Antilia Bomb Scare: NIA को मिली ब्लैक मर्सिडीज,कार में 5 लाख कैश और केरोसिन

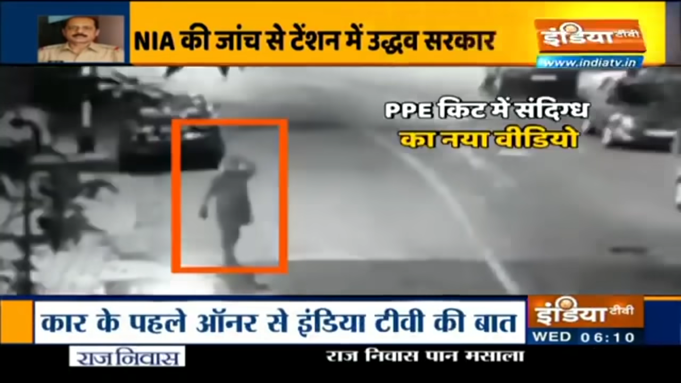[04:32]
यह तस्वीर 25 फरवरी की रात की है जब एंटीलिया के बाहर विस फोटक वाली स्कॉर्पियो कार पार्क की गई थी हाला कि CCTV फुटेज में इस शक्स का चेहरा दिखाई नहीं दे